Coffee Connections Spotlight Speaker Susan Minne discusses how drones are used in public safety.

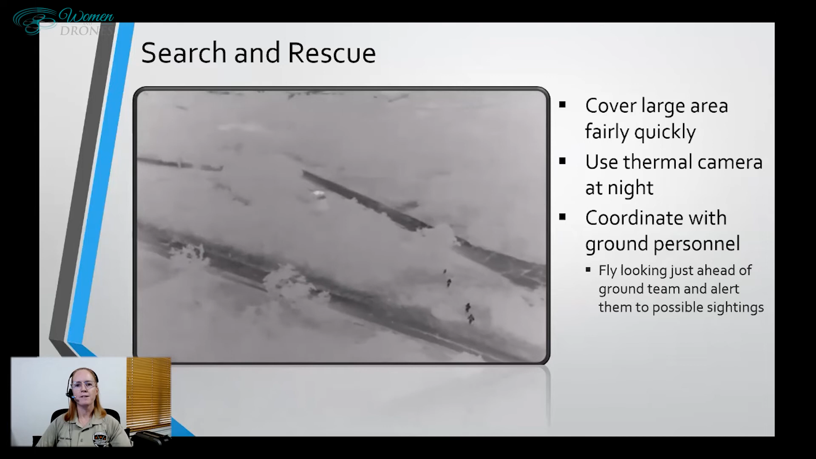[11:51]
we have a infrared on the camera as well so we can actually give them the gps coordinates of of the the object that we've located
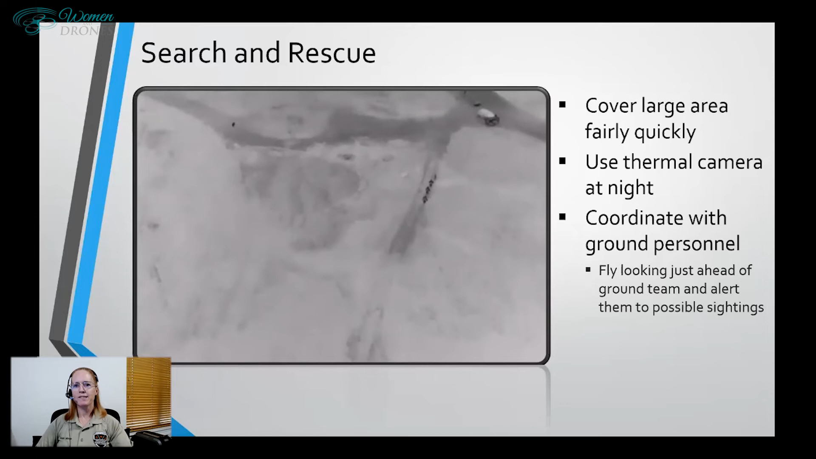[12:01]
and then it keeps them safe as well we can alert them to any issues that are up ahead that's one of the search and rescue dogs that's running there
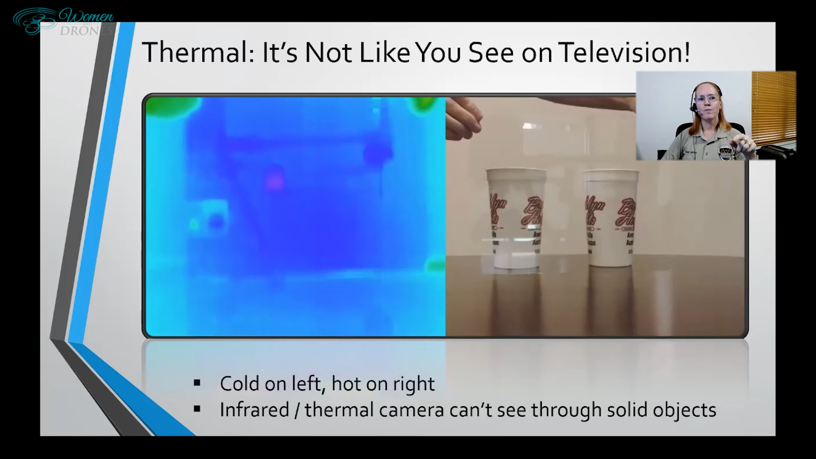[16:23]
regular window glass and we slid it between the cups and i'm going to show you the video now and as you can see what you can still clearly see the cups in the regular camera but the thermal camera the moment you put the pane of glass in front of the cups you can't see them anymore at all so what the thermal does is it reflects from the first the heat from the very first surface that comes to so if you look carefully you can see a reflection of the matrice in the glass and what it's doing is reflecting the heat of the matrice it can no longer reflect from the cups because there's a solid object between them so hopefully with that short demonstration now you know the next time you uh watch a police
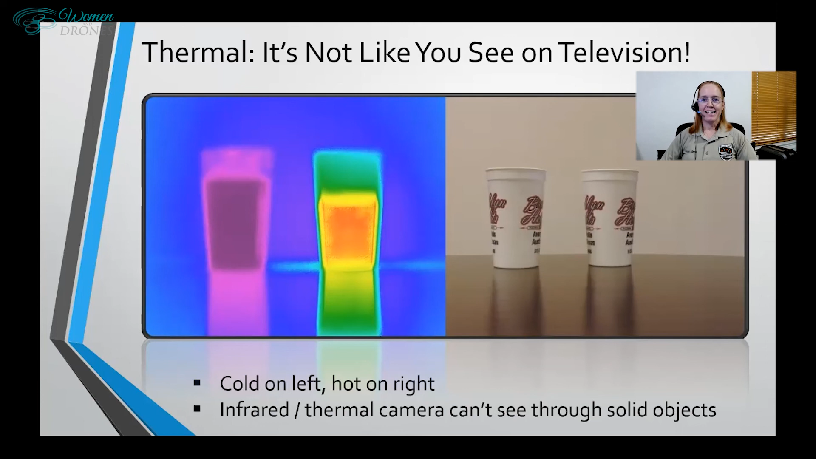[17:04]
show on tv maybe you'll just smile a little and remember this demonstration and just figure that it's just hollywood doing their thing um then the last thing that i would like to show you again to do with the thermal and this is to do with public safety more as well is the kind of ghost hunting thing where where we all leave thermal
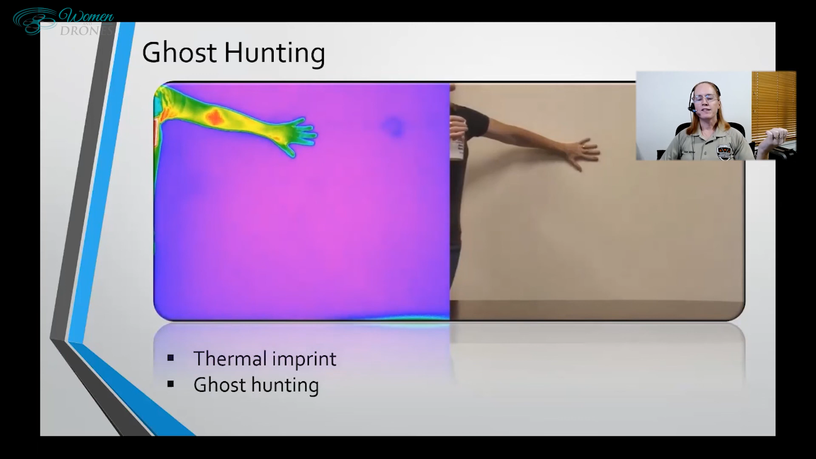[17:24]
now you can see on the right hand side you you wouldn't know that i was ever there but the video is actually still running right now and on the left you can clearly